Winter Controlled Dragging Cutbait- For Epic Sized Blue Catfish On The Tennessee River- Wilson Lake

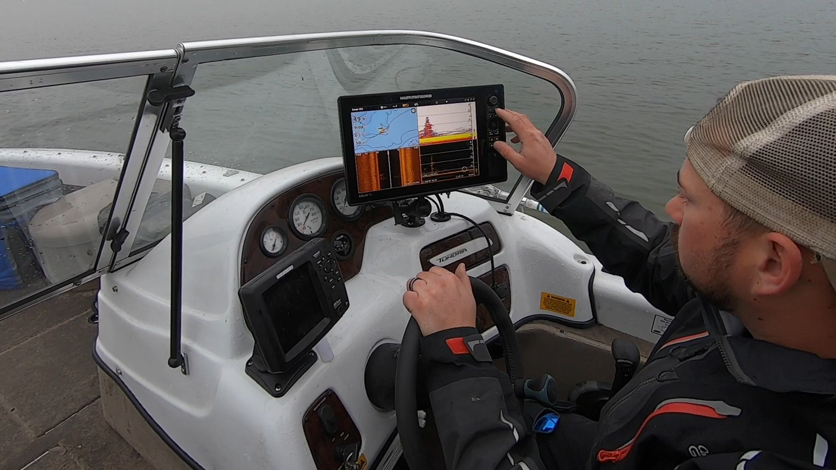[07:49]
49 feet and those are actually vertical trees down there
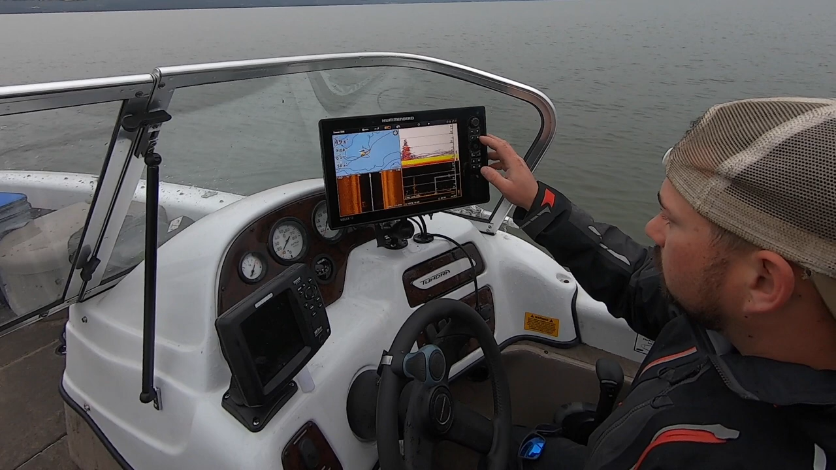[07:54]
i don't know how that how they stay like that for so long how long you know they're deep enough that the oxygen content is low yeah mostly like in the hotter part yeah they're basically frozen in time